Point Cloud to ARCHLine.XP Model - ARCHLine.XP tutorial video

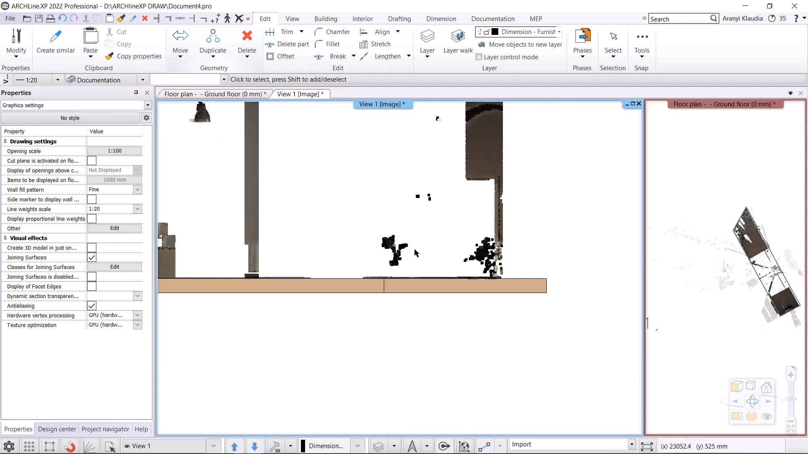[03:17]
This filtering is done in the 3D view. I reset the axonometry view and then select building menu,
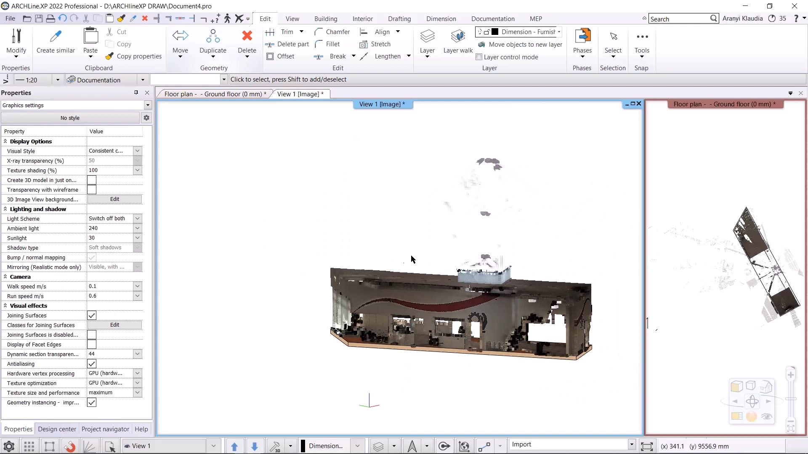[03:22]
point cloud, filter horizontal plane. I select the point cloud.
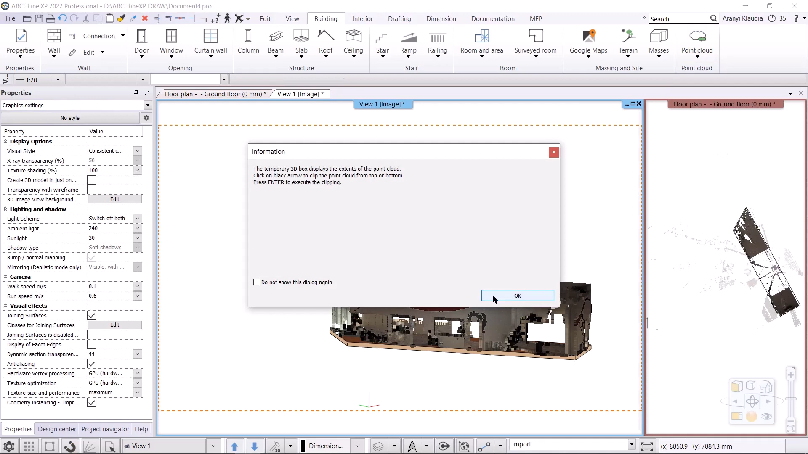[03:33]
The horizontal filter is created, which I can move by clicking on the black arrow.
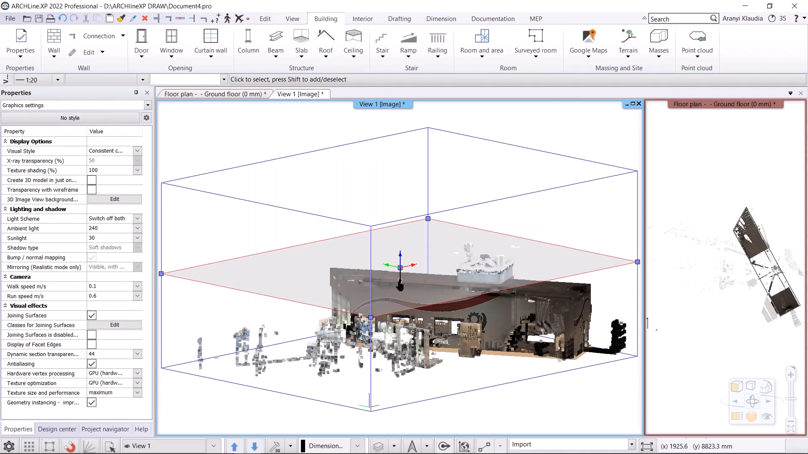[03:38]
As I move it, you can see that the points above it disappear from the 3D.
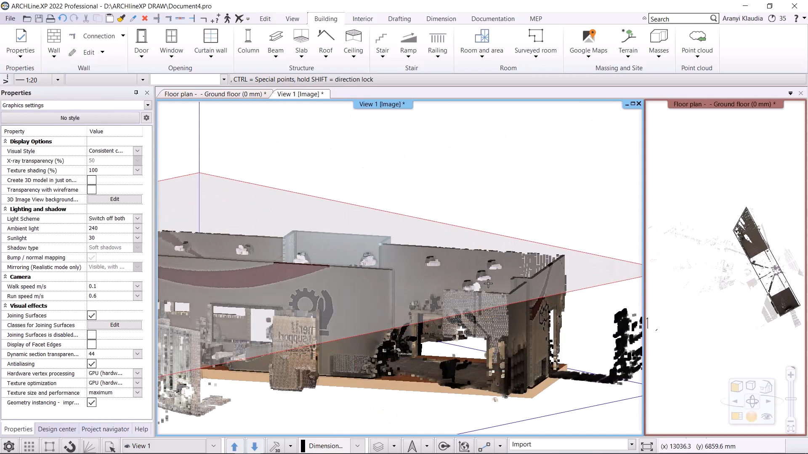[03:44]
I set it so that the ceiling is nowhere to be seen. I accept with enter, and give the filter name, let it be the ceiling. I also give the range, the thickness of the filter, which is 6000 millimeters.
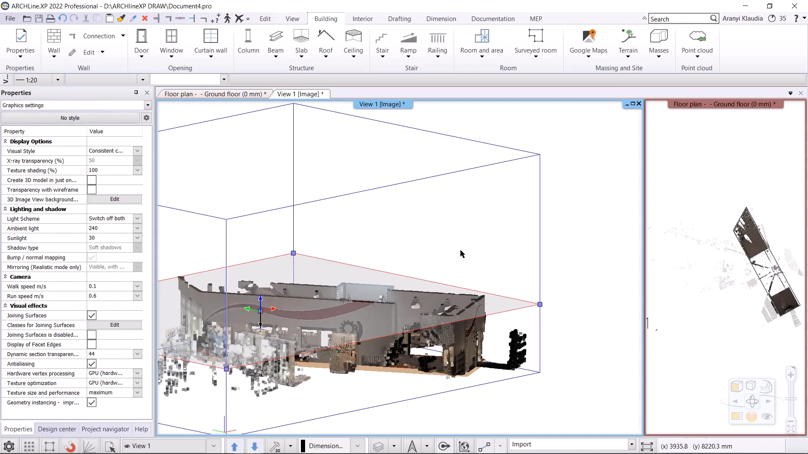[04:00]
The range defines the distance down from the filter, that we can see the point clouds. I accept it and all unnecessary points disappear. The range can be modified afterwards. Let's see how we can filter the point cloud further by specifying a smaller section, so that only the area around the walls is visible. This can also be found in the point cloud menu.
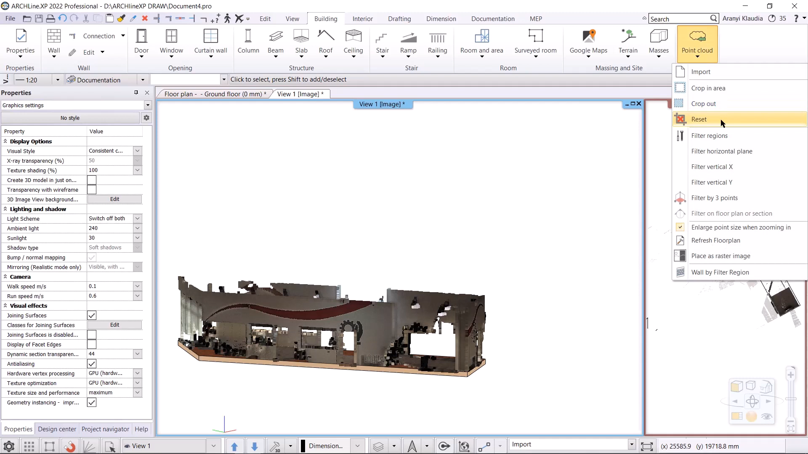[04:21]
The filter regions command selects the point cloud. Here we can see the filter we have already placed.